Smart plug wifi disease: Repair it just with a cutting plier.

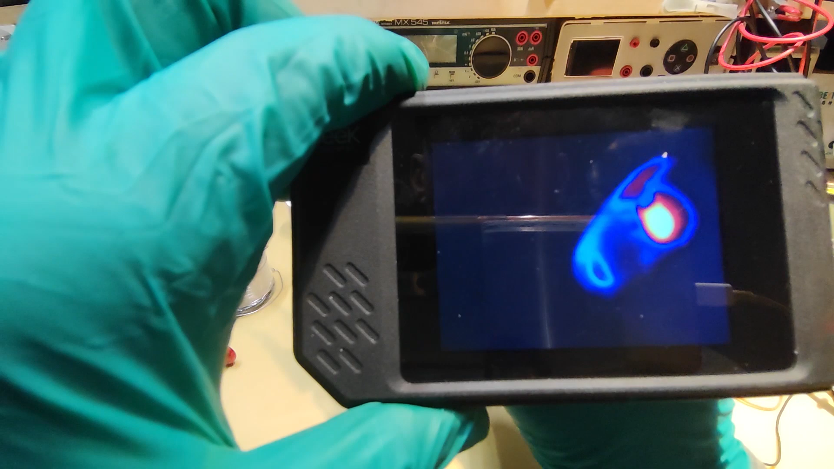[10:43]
you can see here some component getting very hot okay and this component is